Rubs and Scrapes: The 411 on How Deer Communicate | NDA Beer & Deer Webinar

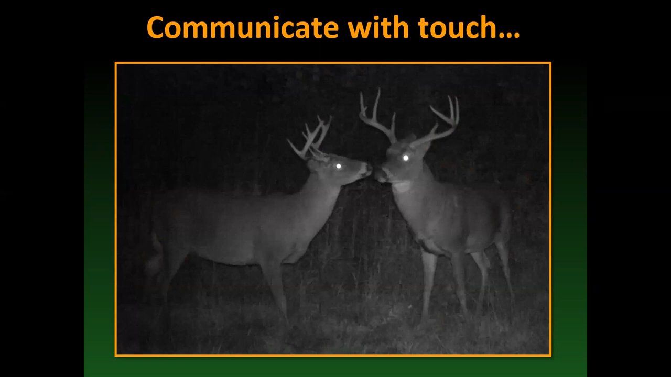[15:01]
And this is especially true during the pre-rut when bucks are really developing that pecking order. And what's going on here, the smaller buck, he's smelling this bigger buck. If you ever watch two deer that kind of do a little bit of the sparring and start pushing each other a little bit, the buck who is the subordinate one, he will often lick the forehead gland of the dominant buck. And essentially, he is making sure that he understands who that buck is by identity, by smell, but he's also letting him know, hey, I understand you're bigger than me.
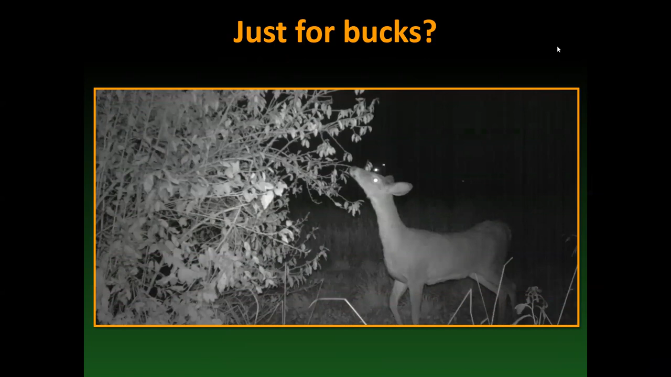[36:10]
And they not only collect information, they leave information too. It's very common for does to be urinating in scrapes, for does to rub their genitals on rubs. They want bucks to know who, you know, who is there as well. They're advertising all the time, just like bucks are. So this is not just a buck thing.